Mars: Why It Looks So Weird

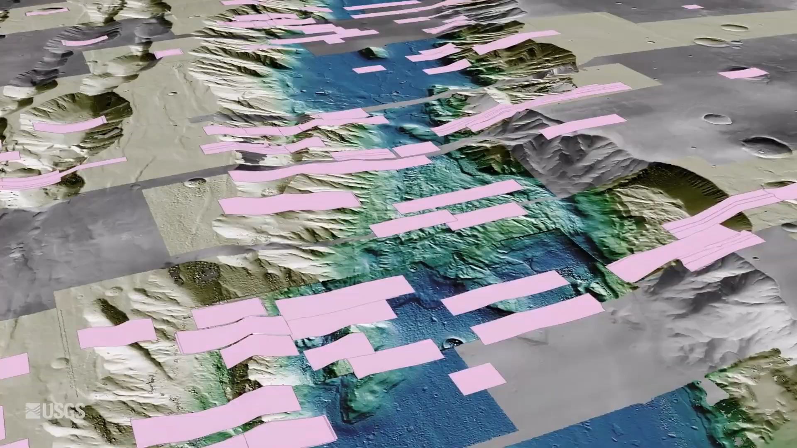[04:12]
And at its deepest, Valus Marineris is about as deep as our ocean's deepest point, Challenger Deep. But how did this planet-sized rift come to be?
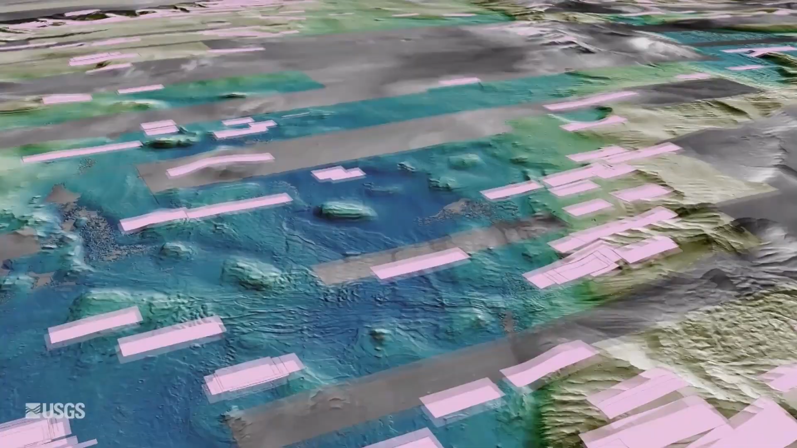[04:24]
Scientists believe Valus Marineris started as a tectonic crack, formed as the immense Tharsis volcanic region expanded.